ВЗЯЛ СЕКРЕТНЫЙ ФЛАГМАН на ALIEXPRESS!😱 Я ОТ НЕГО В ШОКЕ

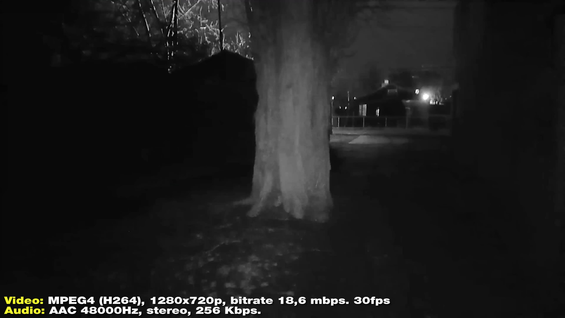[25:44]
Тест записи видеокамеры смартфона Doogie V20 в кромешной темноте. Так, что у нас получается? Ну, если сравнить изображение с обычной камерой и с камерой ночного видения, то, конечно же, разница будет колоссальная.
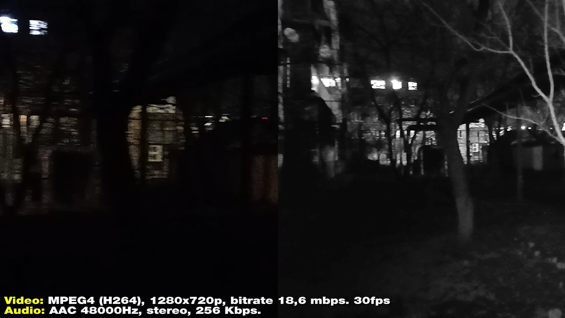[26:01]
Сейчас я поделил экран пополам, и вы видите, собственно, съемку непосредственно на ночное видение и без него.
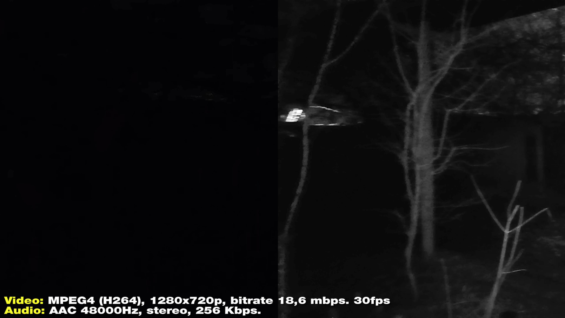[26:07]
Качество записи видео, если на обычную камеру, ну, тут, как я уже говорил, это 2K получается, а если на камеру ночного видения, то тогда только 720p, но в целом, я не скажу, что качество как-то сильно страдает, в любом случае, это намного лучше и как в плане детализации, так и видимости объектов, чем съемка на обычную камеру, даже если бы она записывала в 4K разрешении, толку от этого в таких условиях, конечно же, особо не было.